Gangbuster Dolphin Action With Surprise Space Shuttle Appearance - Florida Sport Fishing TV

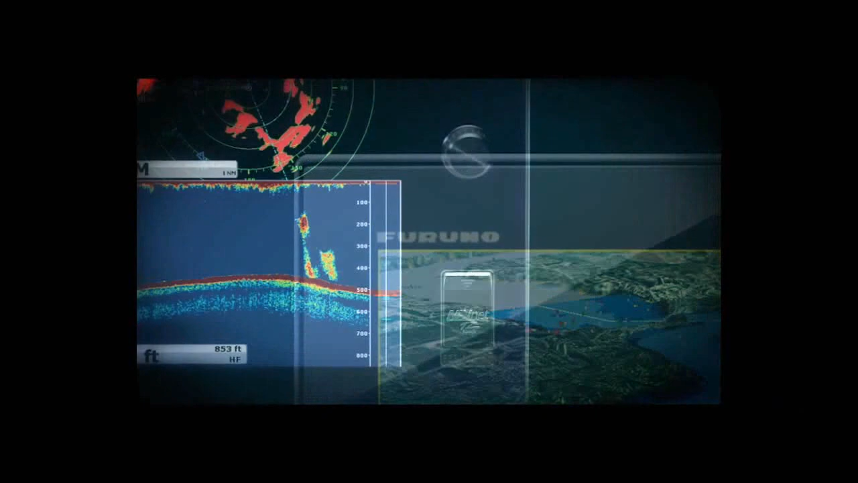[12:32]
What if navigating was as simple as touch and go?